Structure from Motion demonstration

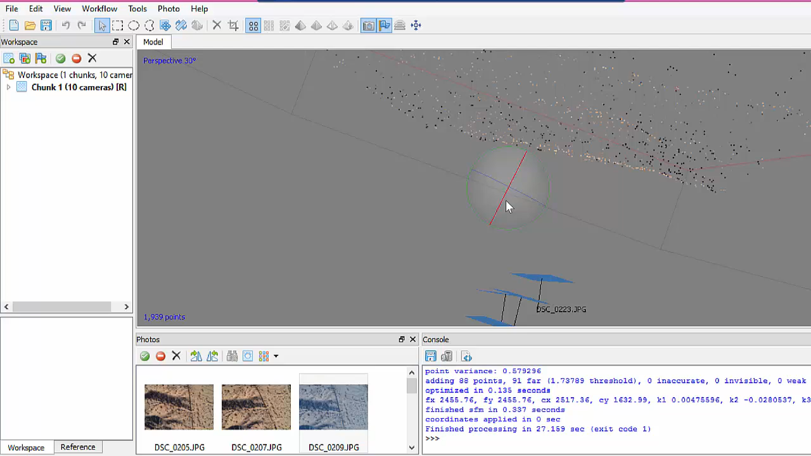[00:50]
And also the photograph locations are shown by the blue squares. So now let's do, build a dense cloud. Ultra high is going to be too, too much.
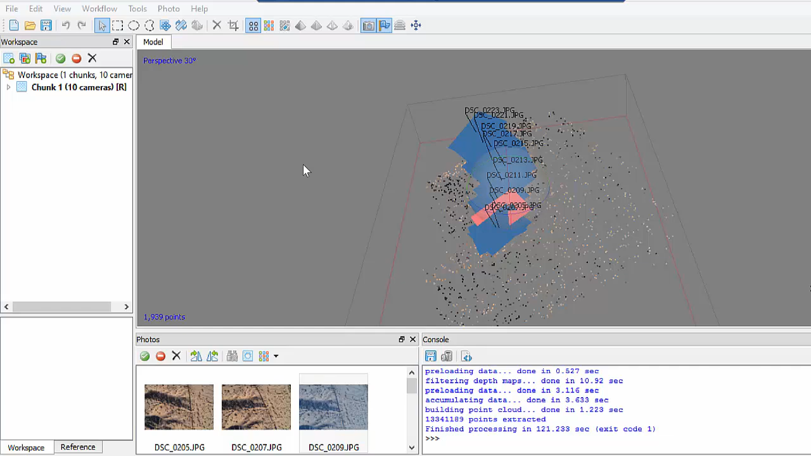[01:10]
Okay, so now the dense cloud is done.
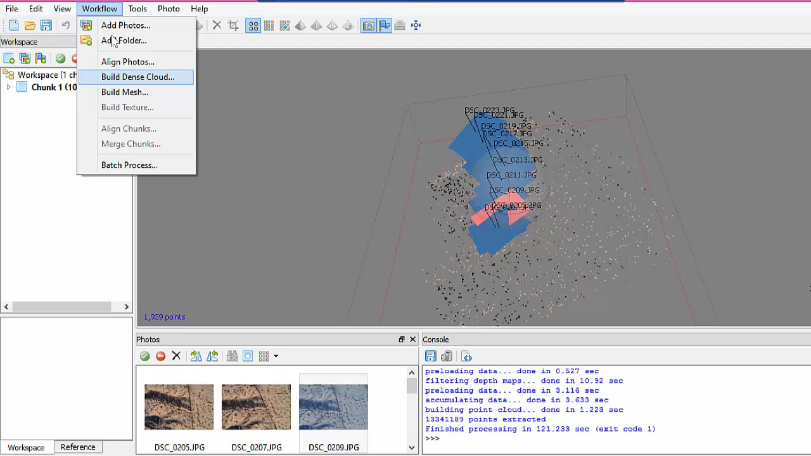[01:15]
So we can view it here.
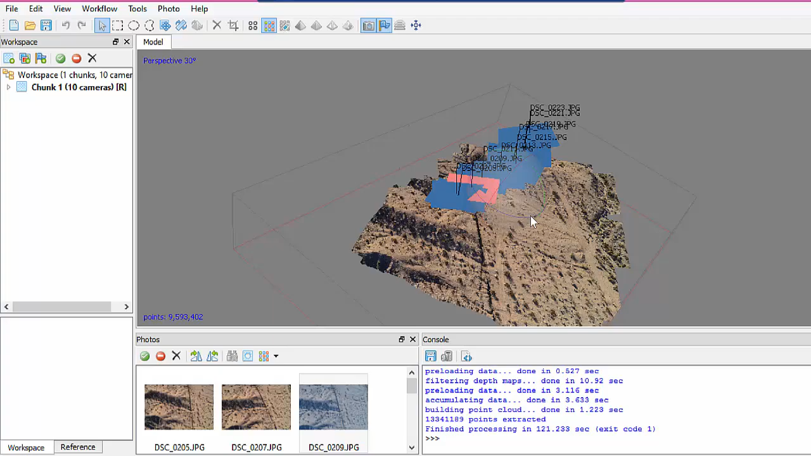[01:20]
Now it's so dense it looks like a continuous surface. But actually, if we zoom in more, and I'll turn off the track ball. It's kind of annoying. Okay, we can see somewhere in here we start to see the points.
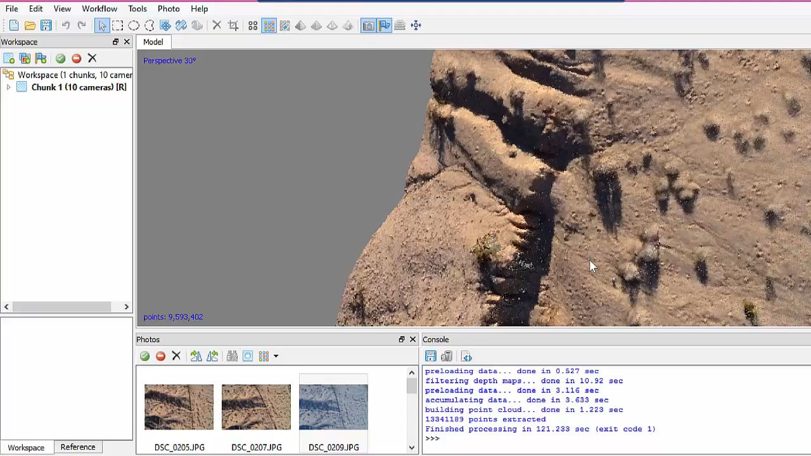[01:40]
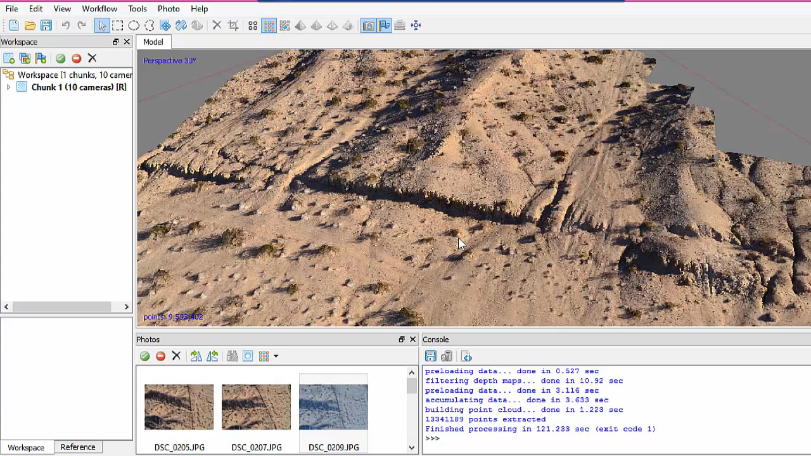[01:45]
Okay, so now let's do the mesh. And we'll do kind of a medium face count. Height field is good for images like this where it's more two and a half dimensional.
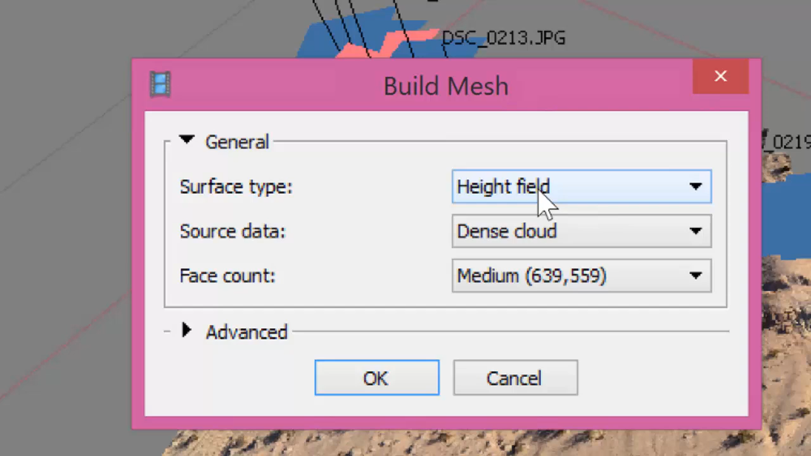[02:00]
If you do a sculpture or a 3D object, like a rock, you'd want to do arbitrary.
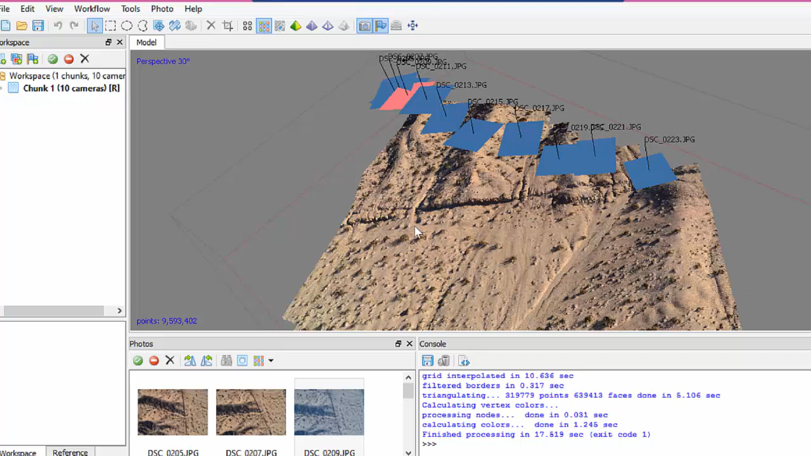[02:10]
Okay, so the mesh is done.
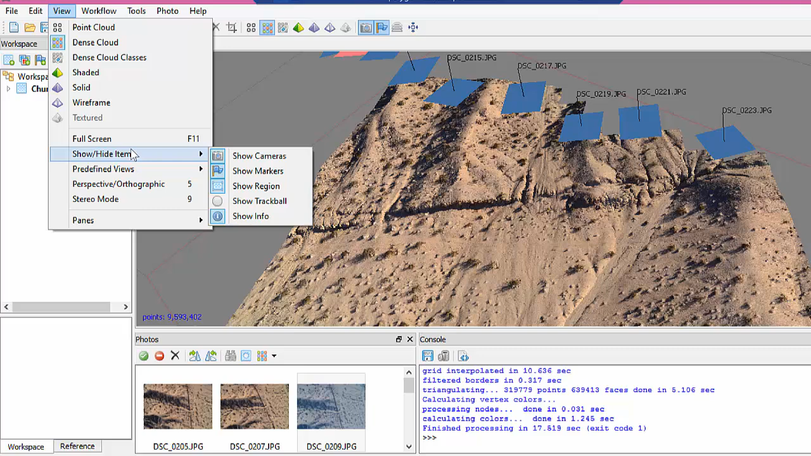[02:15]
Let's turn off the cameras so they're not in the way. Okay, and then let's show the solid mesh.
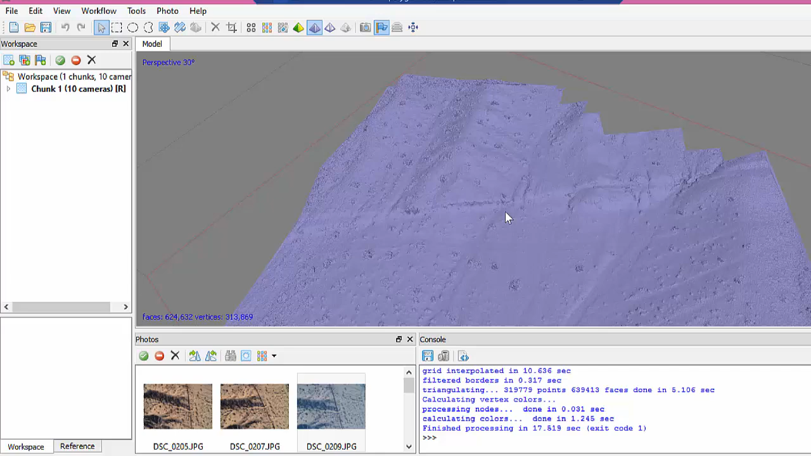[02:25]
So here you can see the kind of triangular facets that are produced as part of that mesh. Okay, so the final thing is to build a texture. Adaptive ortho photo is good.
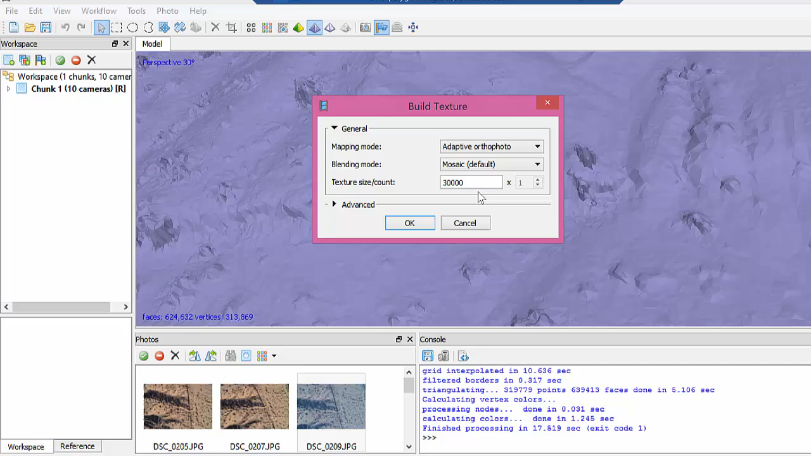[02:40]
30,000, this is a pretty big texture map. I'm going to make this a little bit smaller, just for speed.
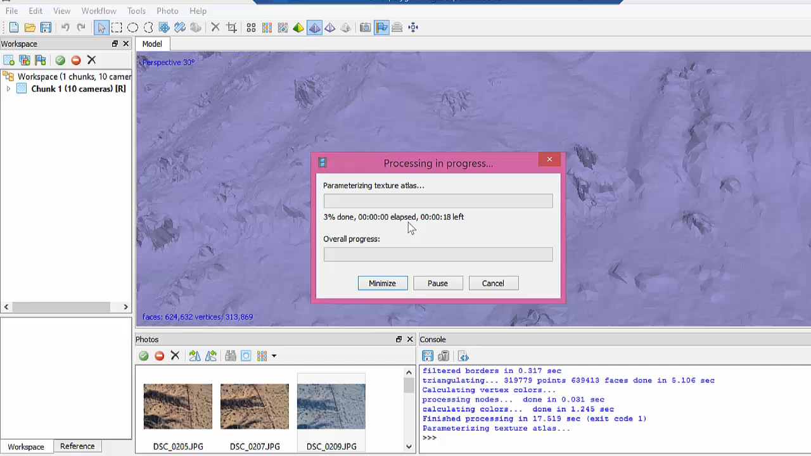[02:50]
But you can change that number to increase the resolution. You just have to be careful because of the memory requirements.
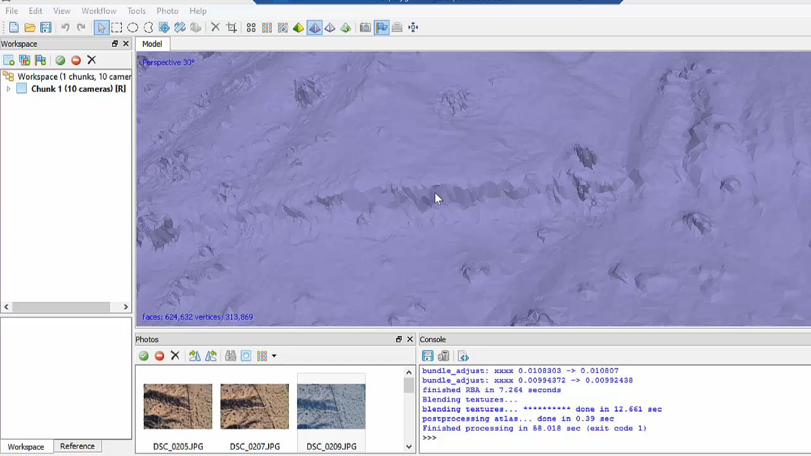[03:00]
Okay, so then the last thing we can do is view the textured mesh.
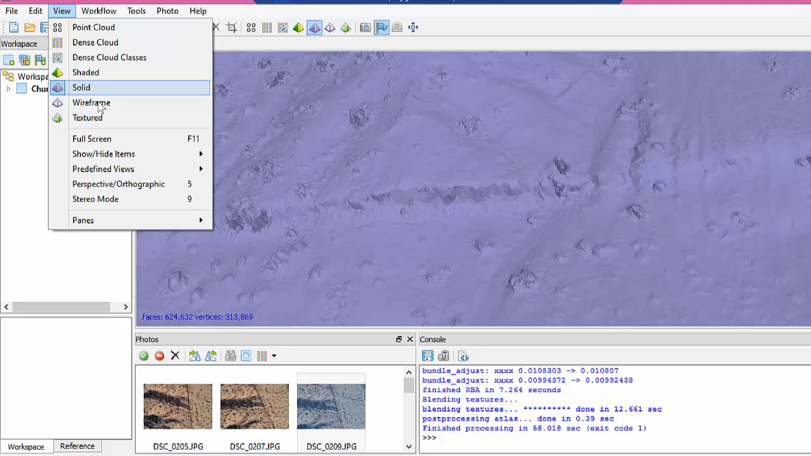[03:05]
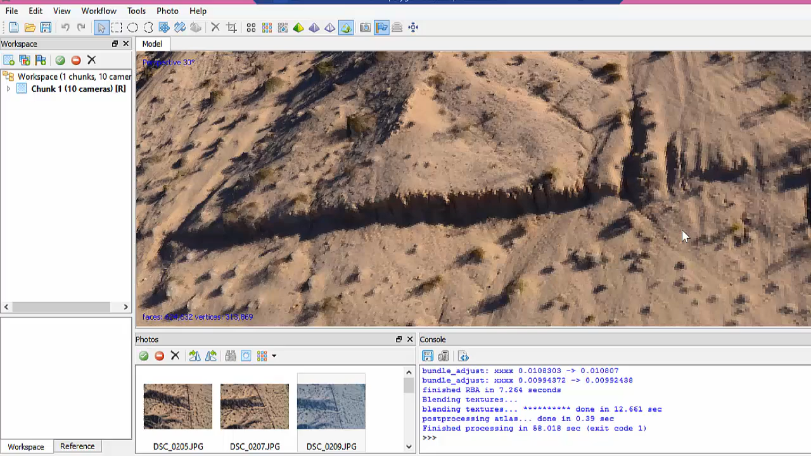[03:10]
So now, instead of being the point cloud, it's actually the textured image on that mesh. It's kind of wrapped onto it.